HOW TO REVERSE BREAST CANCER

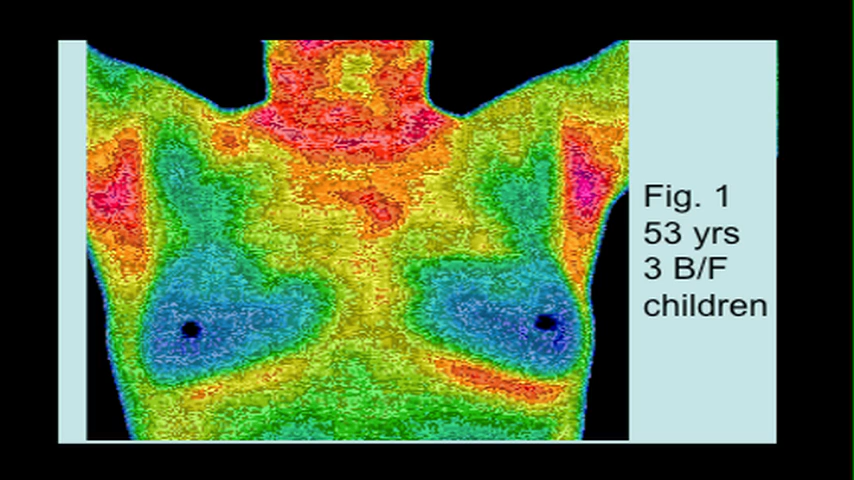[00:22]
52 year old lady, 53 years old, breastfed children, completely normal. Black is cold, then shades of blue, yellow, red. Bit of a thyroid problem up there, completely normal.
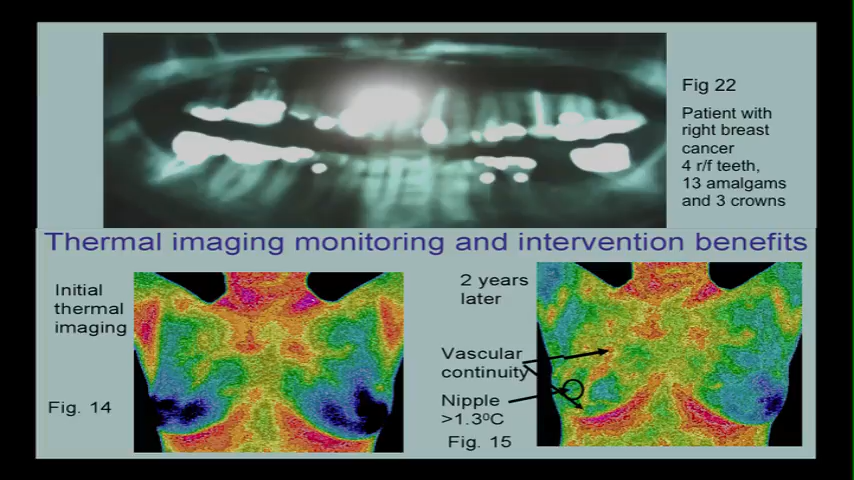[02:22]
But this is where we can combine the two professions. That's a completely normal thermogram. She happened to be one of my staff. All my staff are female for some reason.
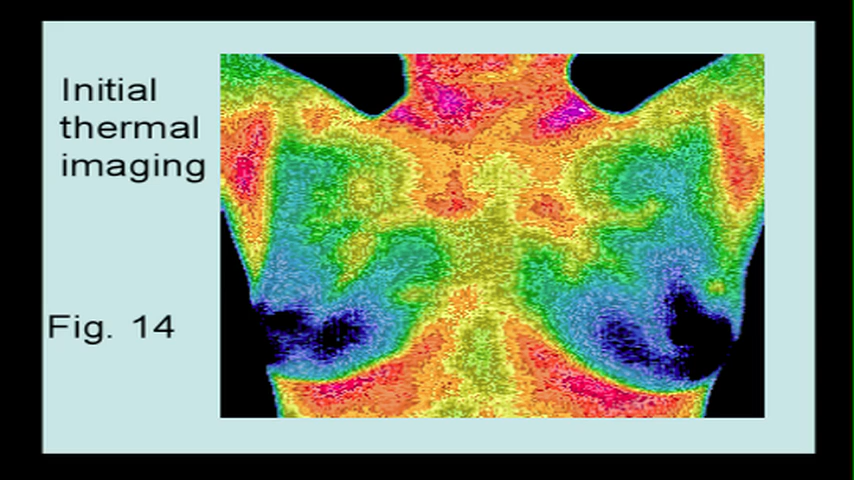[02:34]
And when I got the camera, everybody had thermograms done. Two years later, I suggested we ought to do them again. And we got a nasty surprise in this nurse. She had a very nasty looking right breast, which was typical in fact of a DCIS, disseminating ductal carcinoma. The nipple temperature had gone right up to over one degree, 1.3.
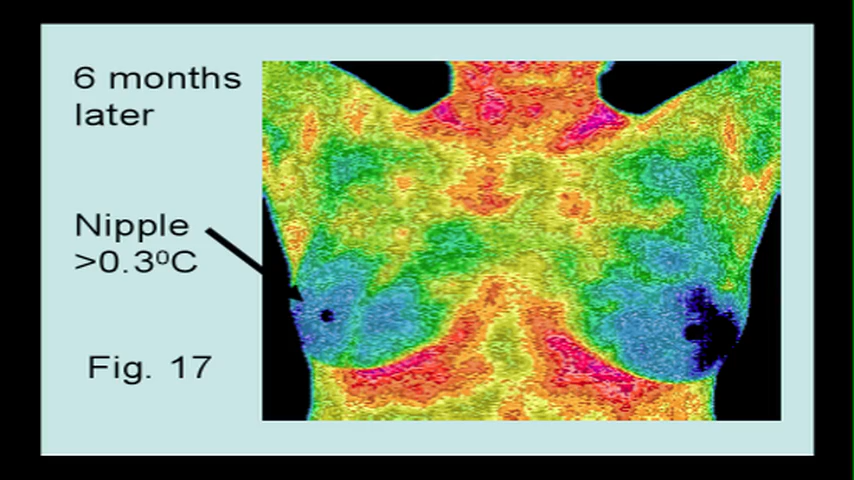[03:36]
Nipple temperature down to 0.3. She said normal. So before March, it was that. And one year later, it was that.